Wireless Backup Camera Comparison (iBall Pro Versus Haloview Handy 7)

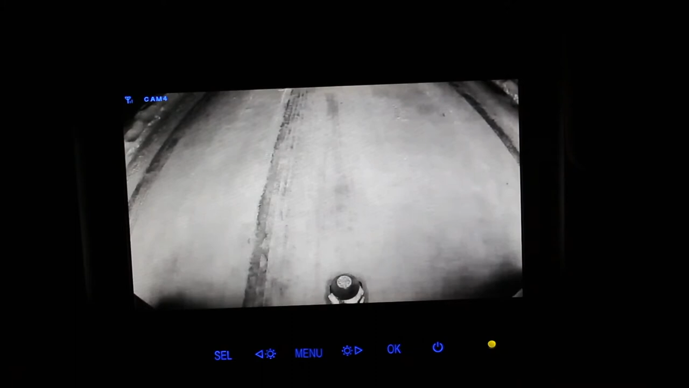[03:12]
So right now you're seeing the halo view camera. That is the ball of my hitch down on the bottom there and I'm just going to back up. I have my garbage can in position so you can see how much visibility there is when approaching other objects in the dark.
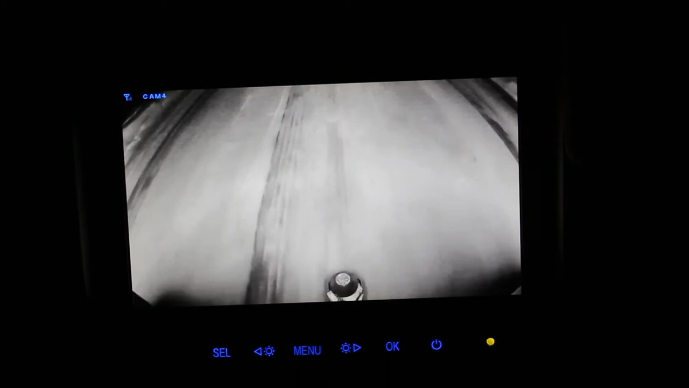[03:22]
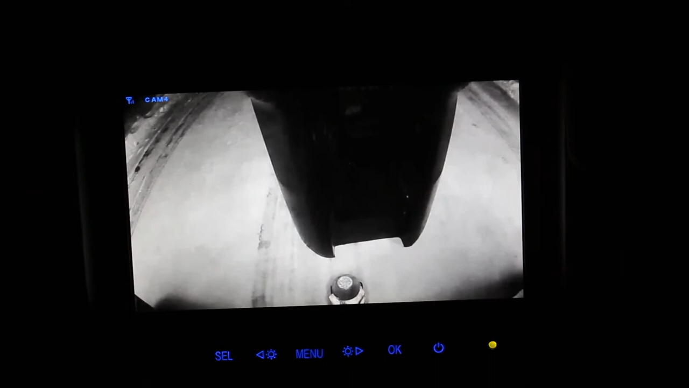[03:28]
Alright, what you're seeing now is the eyeball camera.
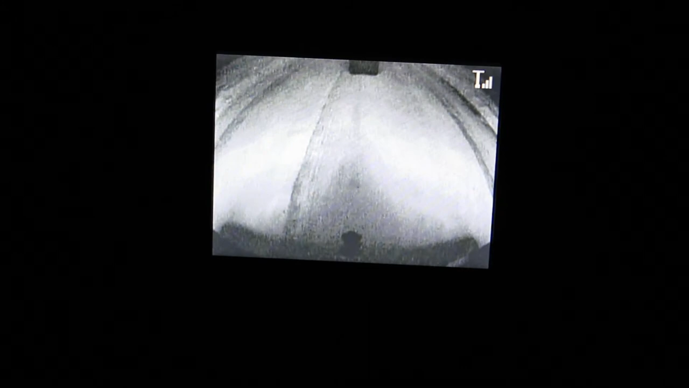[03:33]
Right now I have my foot on the brake so the brake lights of the truck are lighting the space behind the vehicle. When I take my foot off the brake, this is the image that you see.
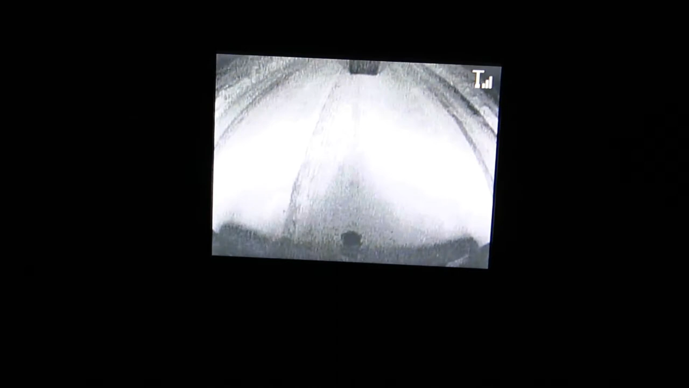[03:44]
So now when we put it into reverse and we have our rear backup lights on, you'll see this